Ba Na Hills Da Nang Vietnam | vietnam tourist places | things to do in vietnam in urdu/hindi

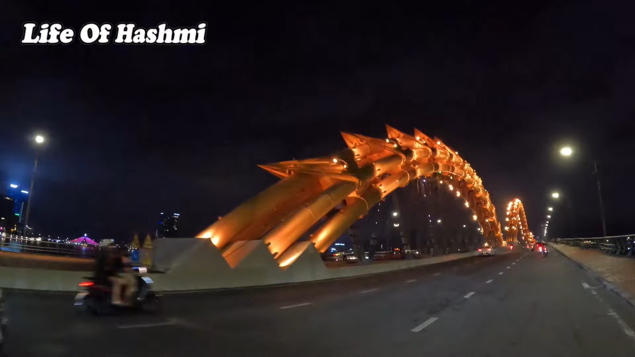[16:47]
یہ ڈریکن بریج ہے لائٹنگ اس کی کافی اچھی اور پیاری لگتی ہے لوگ آتے ہیں سیرے کچاتے ہیں پتھلے جاتے ہیں